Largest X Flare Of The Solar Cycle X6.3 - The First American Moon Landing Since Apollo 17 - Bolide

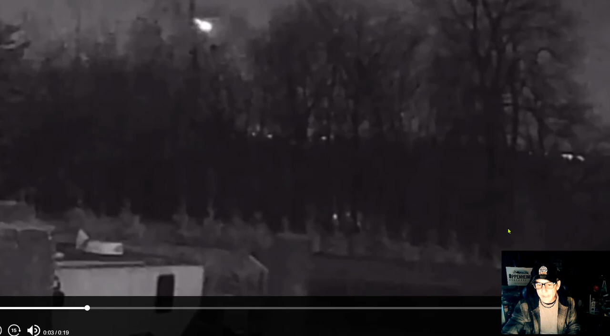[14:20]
Take a look at this one. It's a blurry one. But it's a big bolide. And it stays pretty brightly lit until just about there.